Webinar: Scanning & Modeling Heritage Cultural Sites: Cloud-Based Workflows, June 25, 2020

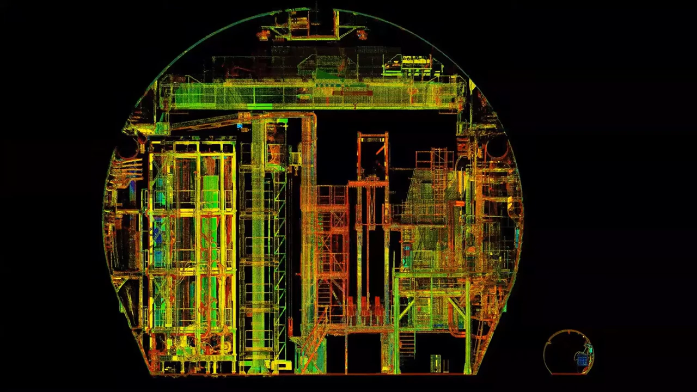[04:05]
in a substantial retrofit of this cavern, which is 100 meters below ground.
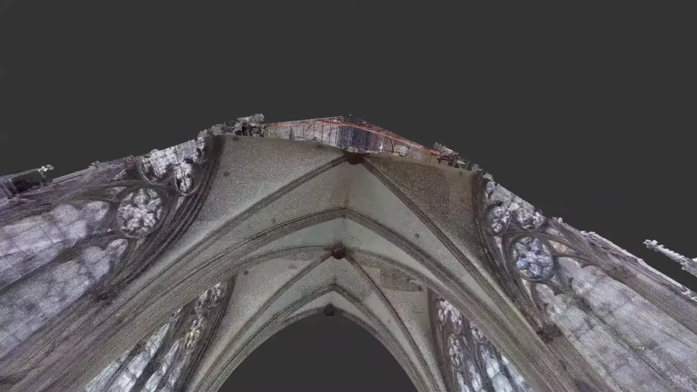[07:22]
And some of them have, don't have the skills to manipulate the point cloud.
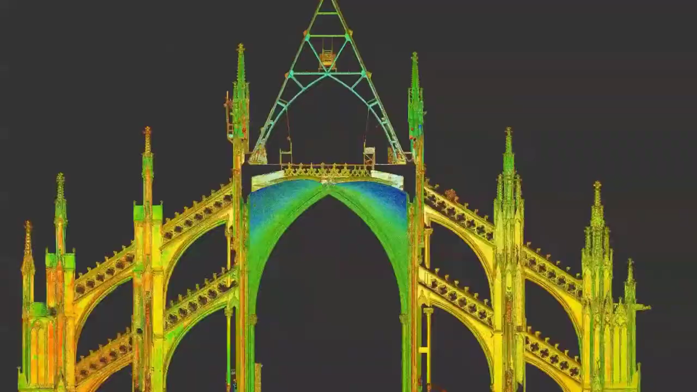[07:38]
data
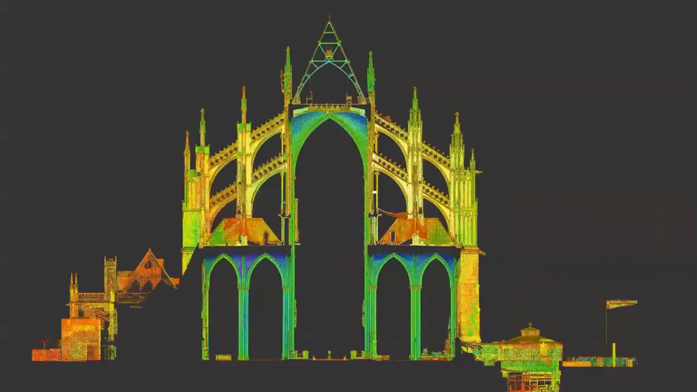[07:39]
to a variety of different people in a very quick way.
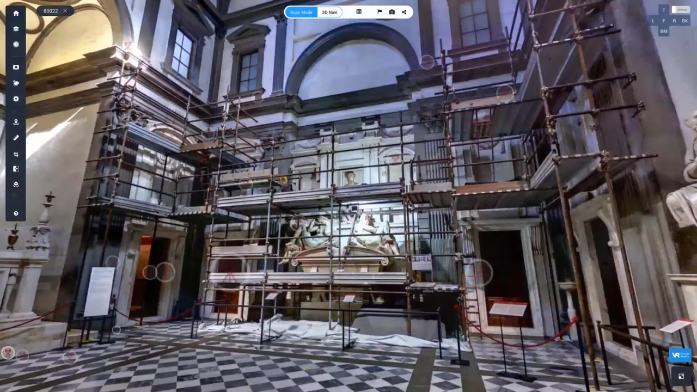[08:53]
The other aspect is that if you are capable of using Google Earth, you're able to utilize this software. And that's fantastic when communicating to a large team. Some who may not be technical. Some may be the architects, the conservators, but people involved in the overall project management or even
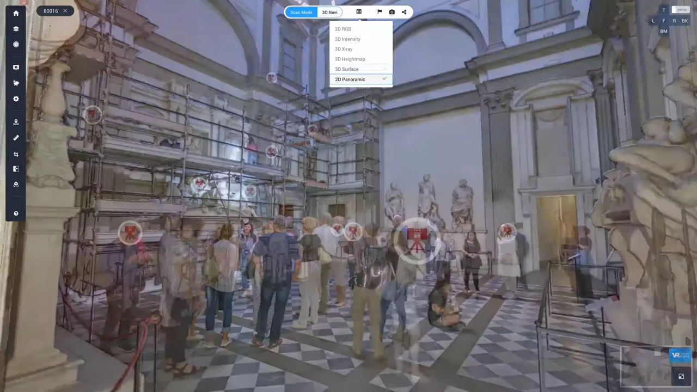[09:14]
on the finance side in terms of the budgets of the conservation project.
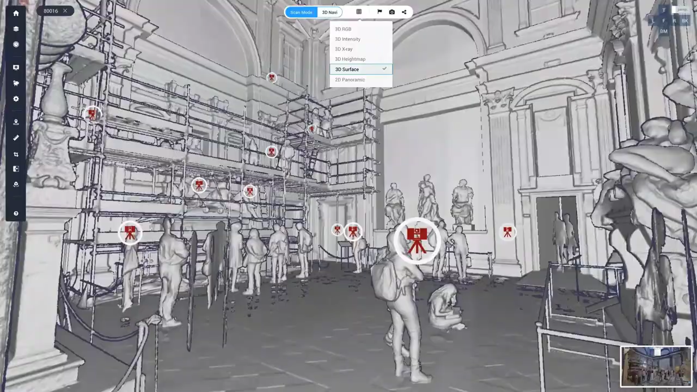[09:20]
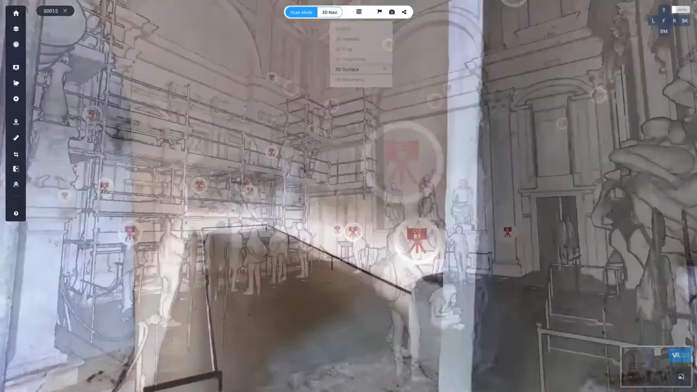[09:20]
So a very easy tool to use, but a very effective communication tool.
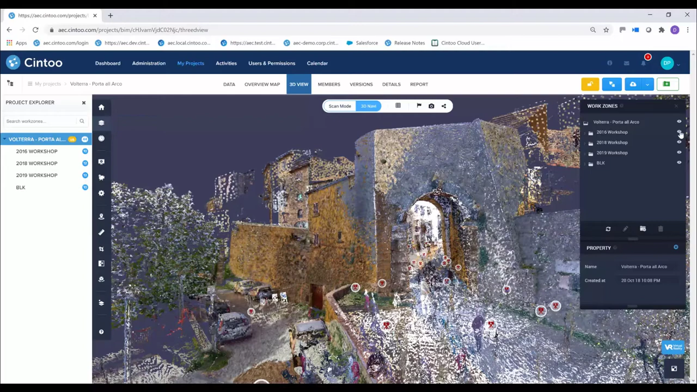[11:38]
And our aim is to look for any, you know, small changes over time that might occur in the site.
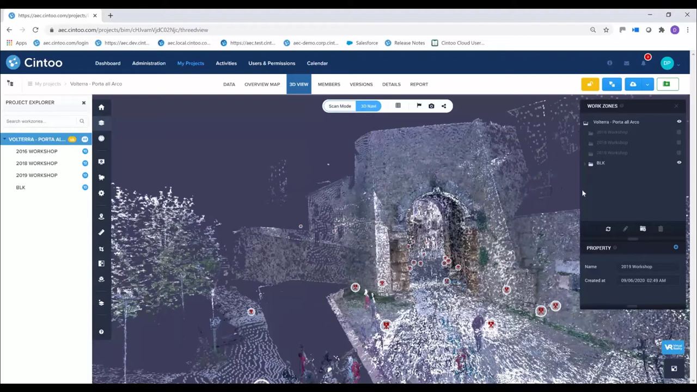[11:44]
And one of the impetuses for this was a few years before we started the workshop, part of the medieval wall that you can see kind of on either side of the arch here, collapsed.
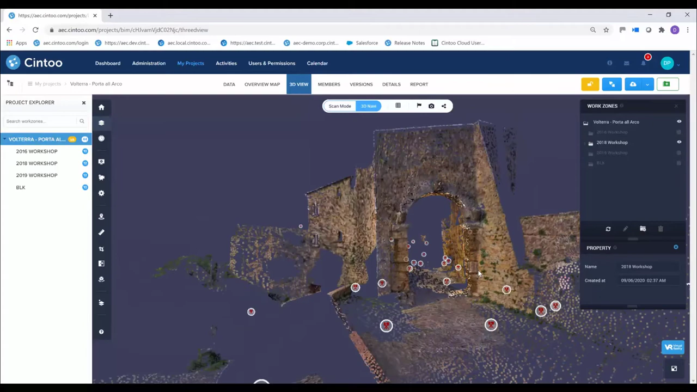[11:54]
And they didn't really have any adequate documentation of the wall before the collapse.
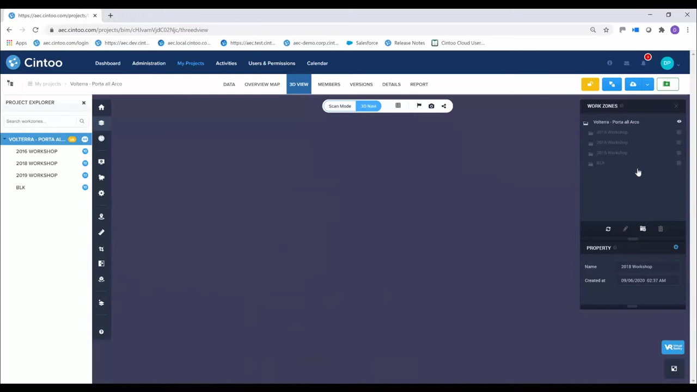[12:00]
So, they had to kind of, you know, wing it, if you will, in the restoration. So, our hope is that, among other things, the scan data can provide a better source of what was
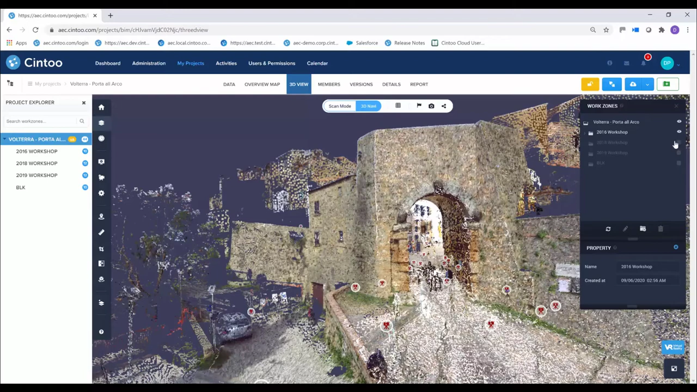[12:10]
there should a catastrophe occur and that you want to try and restore. So, here we've got the work zone panel open in Sintu Cloud.
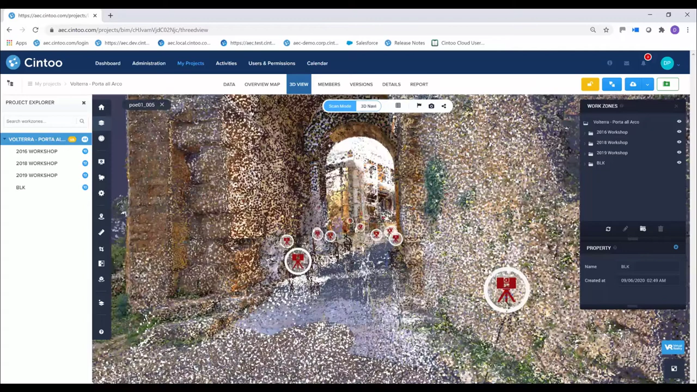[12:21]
And you can see that you can hide and show various work zones. And we've just organized them by year in this case, but you can set them up any way you like.
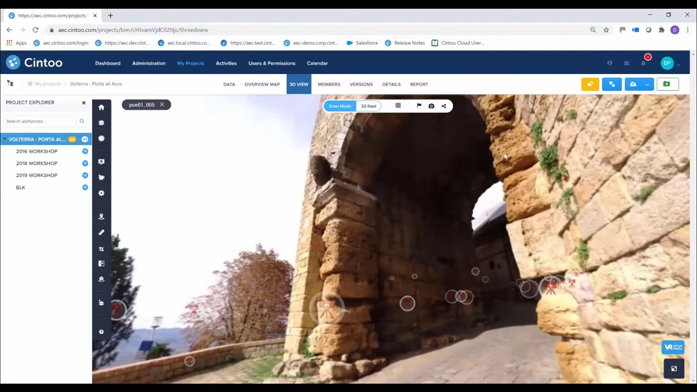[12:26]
And then you can jump into any scan position as we're doing now and kind of look around in a variety of visualization styles.
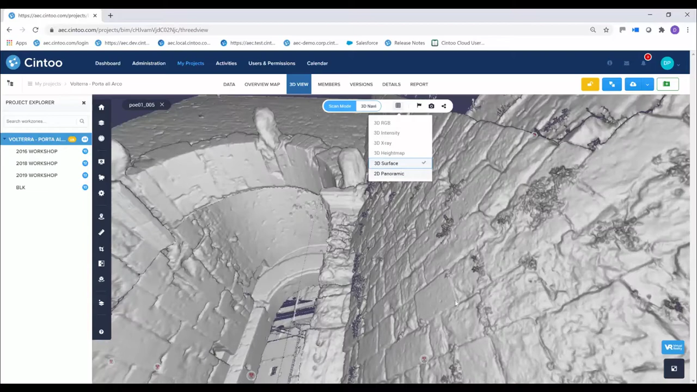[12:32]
So, we're going between RGB mode here and mesh mode.
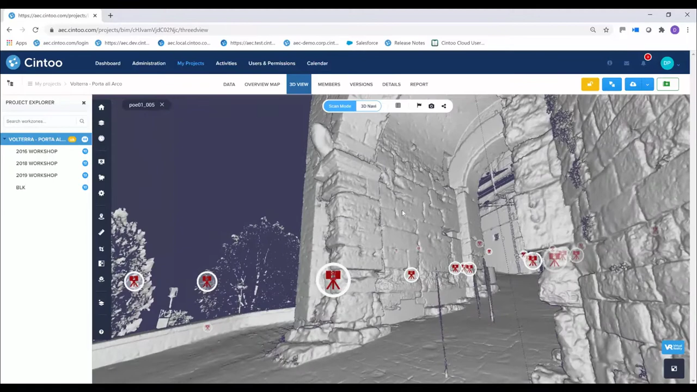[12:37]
Now, this is one of our favorite modes right here where you can actually see that
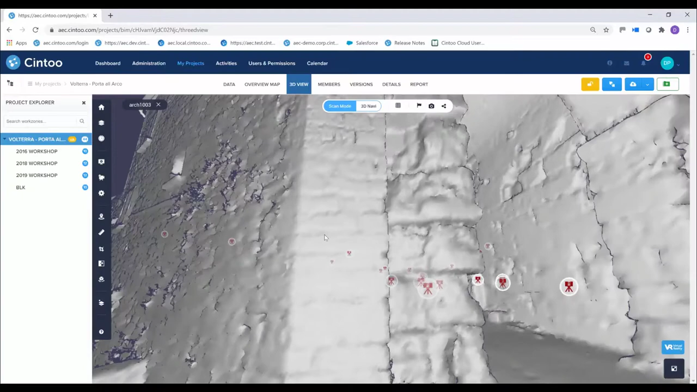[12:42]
Sintu Cloud is meshing the model in a very high level of detail.
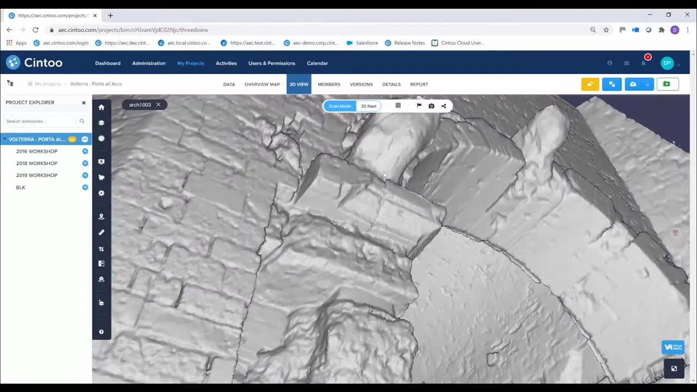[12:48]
And we can kind of move around in that model and look at the details in a way that's sometimes a little more difficult when you're looking right at the native point cloud.
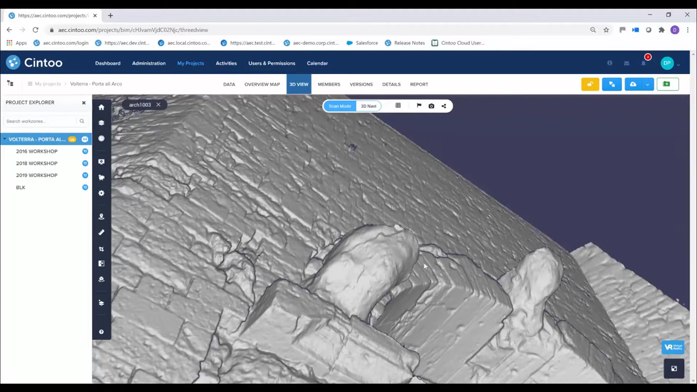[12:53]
In particular, you don't see through everything like you would with a point cloud.
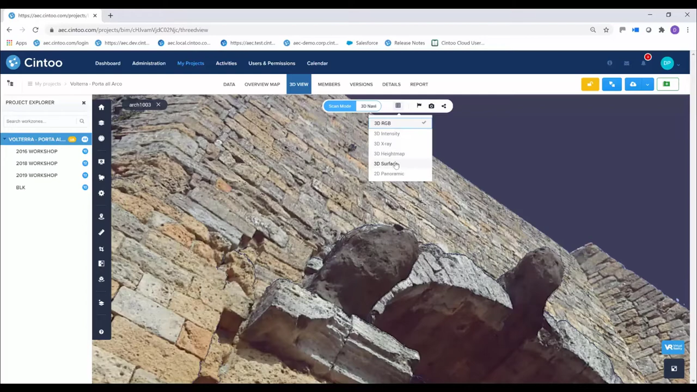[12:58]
So, it's got that surface there and you can see that the resolution of that surface is quite nice.
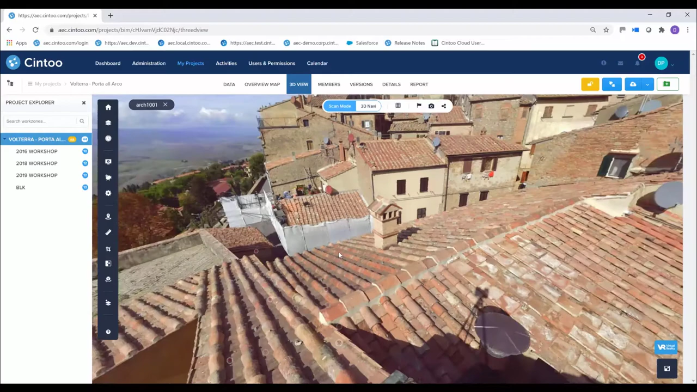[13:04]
We're at a different vantage point here kind of looking down in the arch.
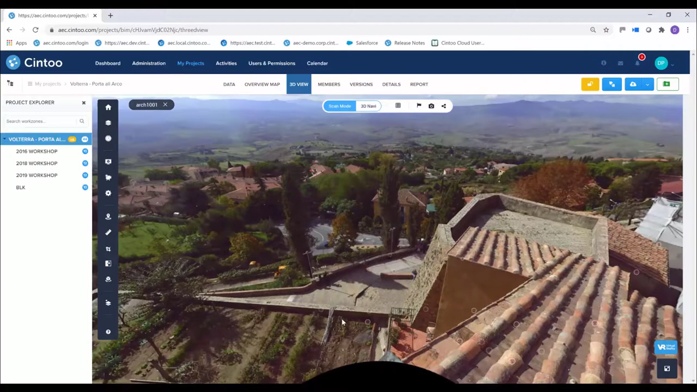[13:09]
And then you can still see the little bubbles there. So, we can jump to any scan position just like we could in other software.
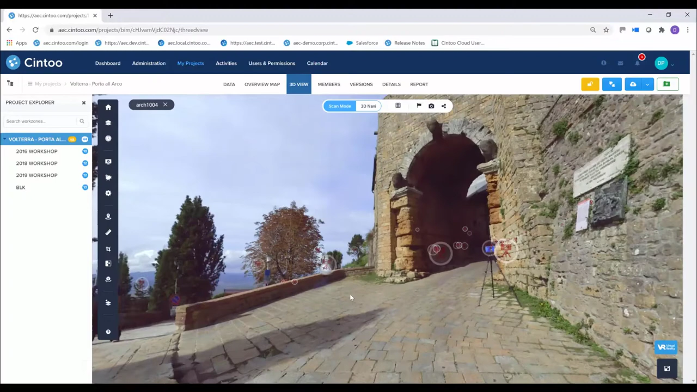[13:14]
So, it makes it very easy to navigate around directly in Sintu Cloud here.
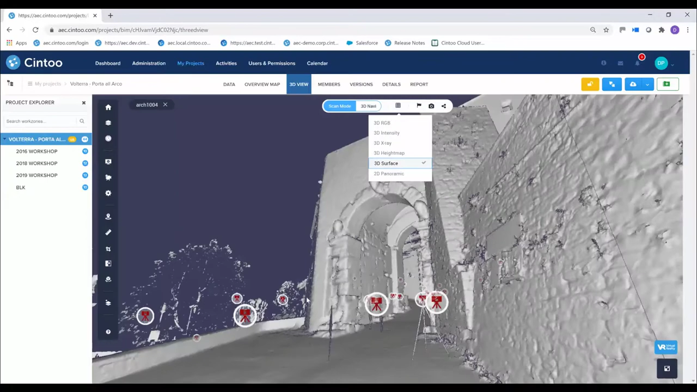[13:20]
And then once again, switch visualization modes if you like.